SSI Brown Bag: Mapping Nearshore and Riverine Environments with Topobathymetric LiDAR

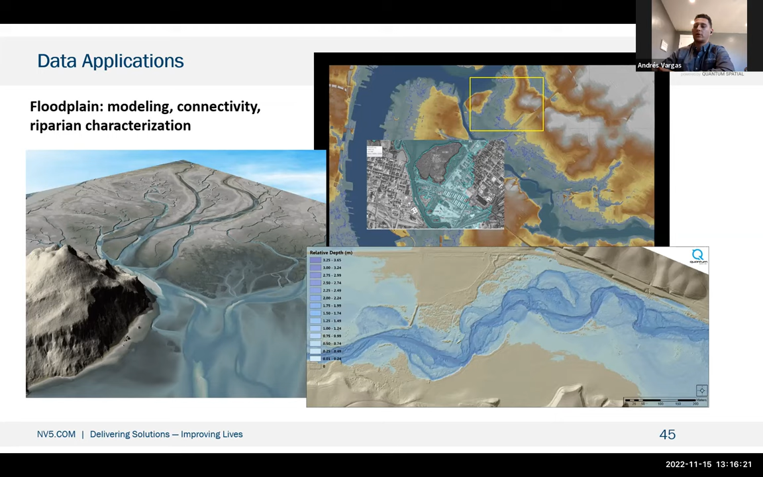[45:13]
used to kind of increase that water level and do some other hydrology products to understand what flooding would look like. Here, I'm going to play this clip here to kind of show in that particular region as, let me do it here, as you start to bring up the water surface to water level, the normal surface, and then bring it up in quarter meter increments.
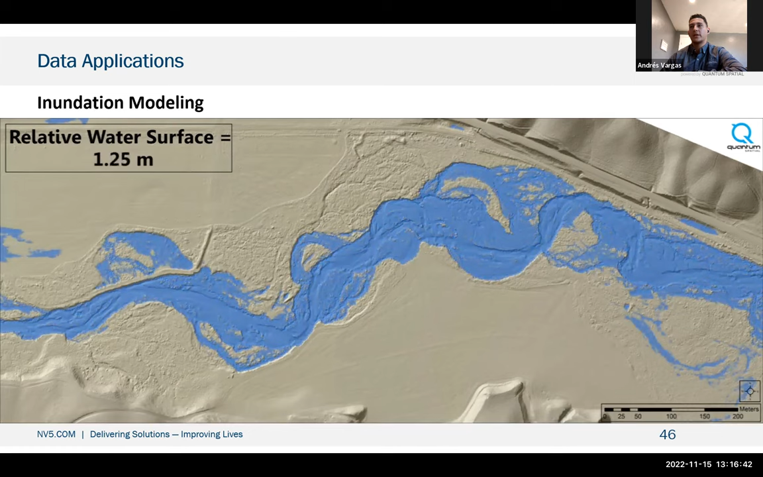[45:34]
And as you start to increase the water surface, you start to see that that field on the upper corner, upper left, starts to flood. And then you can also see legacy oxbows in the river and how things have changed over time. But this is very useful, having such an accurate data set to what the floodplains are going to look like and how floods would take place in these areas.
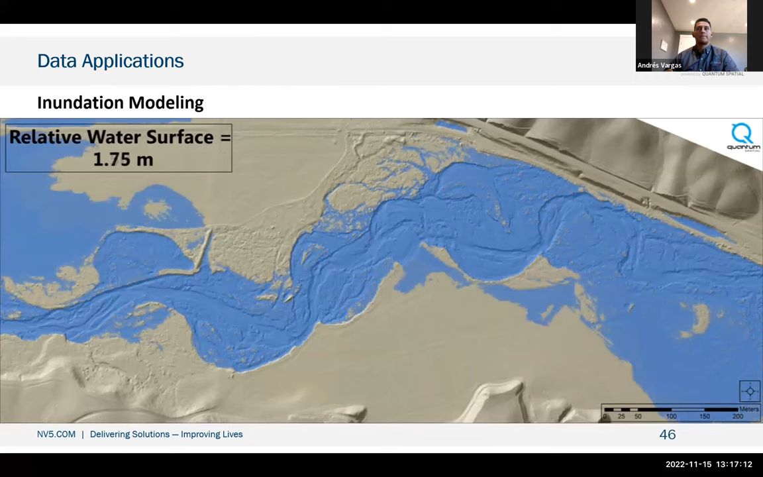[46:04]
Here we can also talk a little bit about change detection. When you collect a data set, you're creating a calibrated data set, you're tightening it to control, and you're getting the highest accuracy out of the data set possible, but then we can also target collection of the same area over time and comparing the DEMs to each other. When you compare the DEMs to each other, we can start to kind of see where there's negative versus positive change and what the channel has done over time.